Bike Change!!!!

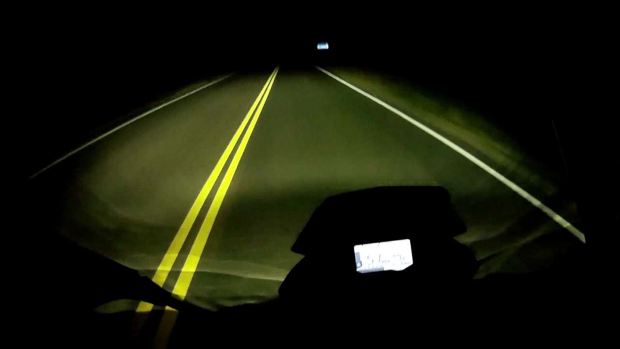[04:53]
okay guys uh I'm on my way back and it's become a little dark now but uh it's beautiful uh 310 is doing alright what 60 miles an hour I don't want to go past the rev limit here and the lights are awesome you know I'm really impressed by the uh the headlight here the LED light is very very bright uh